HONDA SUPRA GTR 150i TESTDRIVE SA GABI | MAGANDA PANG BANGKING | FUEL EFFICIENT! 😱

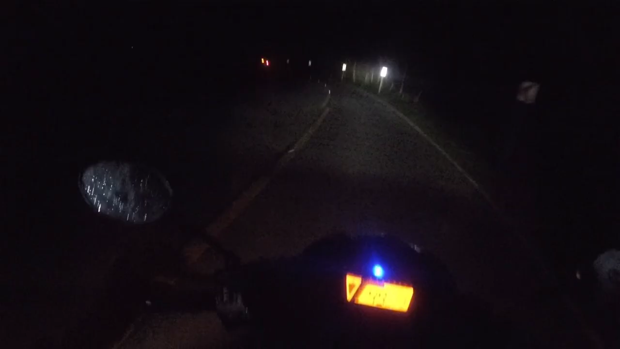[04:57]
So ayun na nga mga show. Pauwi na tayo. So gamit pa rin natin ng Honda Supra GTR 150. Kita nyo ba yung Headlight nya mga show. Oy high beam. LED yan mga show. Ang sarap nyan sa mata. Alright.